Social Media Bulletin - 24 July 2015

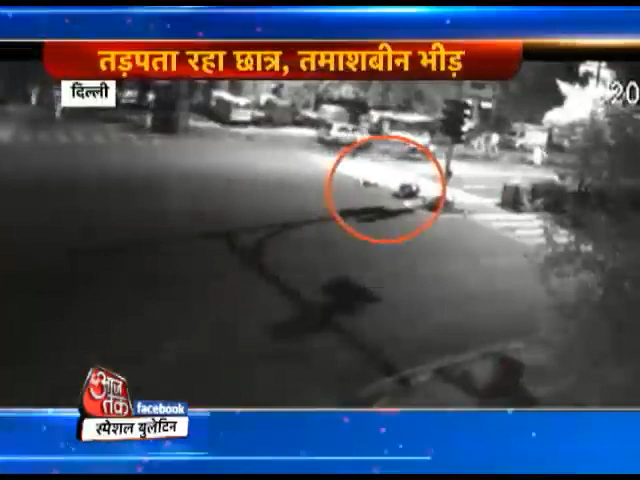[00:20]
पिड़ी चातर लेकिन मदद के लिए कोई आगे नहीं आये तमाश बीन बनी रही भीड बीज जुलाई को रात करीट साहरे गयारब जे हुआ हाथ साथ दस मिनट बाद मौके पर पहुंची पुलिस ने परीट